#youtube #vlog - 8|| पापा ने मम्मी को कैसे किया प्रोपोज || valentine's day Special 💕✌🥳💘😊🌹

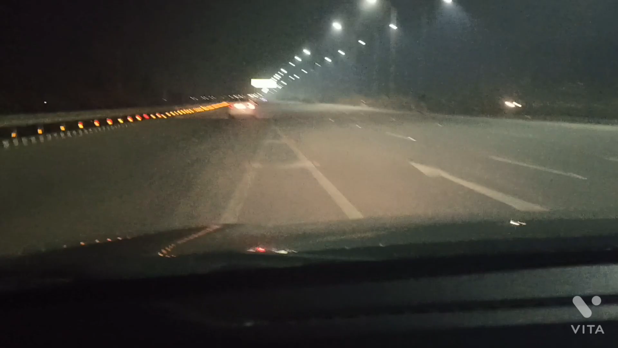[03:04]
1 eternity later रिंग रोड पर देखिए, रात में कितनी खूबसूरत बनी हुई है, कोई प्रॉब्लम नहीं होती है चलने में यहाँ पर, और काफ़ी वाइड है और वेल मेंटेन ट्रैफिक है। आप देखिए, एंजॉय कीजिए।
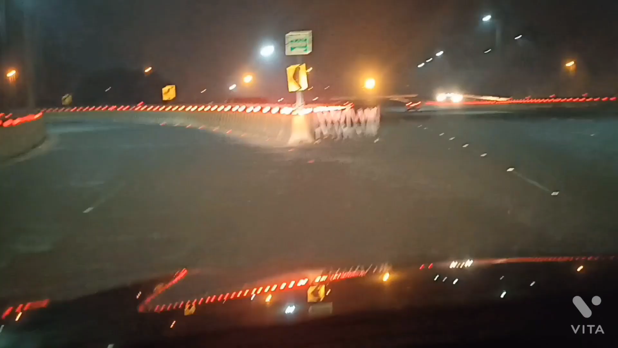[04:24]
टर्न हो रहे हैं लेफ्ट साइड में, लेफ्ट साइड का जो आप देख रहे हो ये आगरा
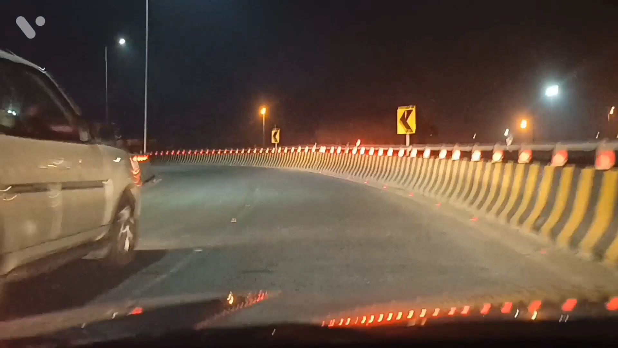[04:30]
में जो नेशनल हाईवे है, नेशनल हाईवे NH2 जो दिल्ली और कलकत्ता को जोड़ता है, उसका हम टर्न रोड है जा रहे हैं। ये देखिए, और अभी आगे आप लेफ्ट साइड में देखेंगे, लेफ्ट साइड में जो लाइट्स आपको 3-4 लाइट्स दिख रही हैं येलो कलर की,
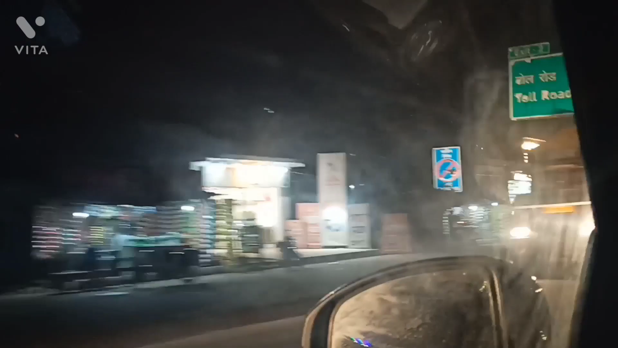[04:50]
वो सीधा लेफ्ट में टर्न होता है यमुना एक्सप्रेस वे।
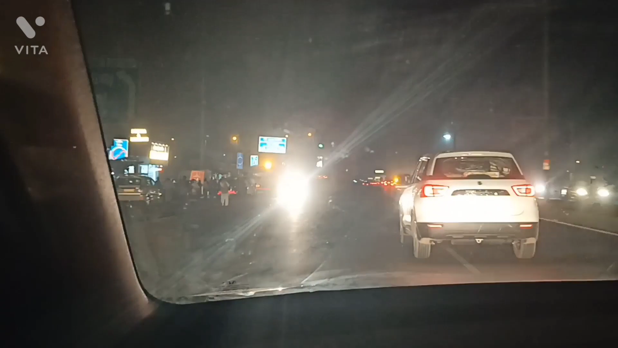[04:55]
ये देखिए लेफ्ट साइड में ये यमुना एक्सप्रेस वे है,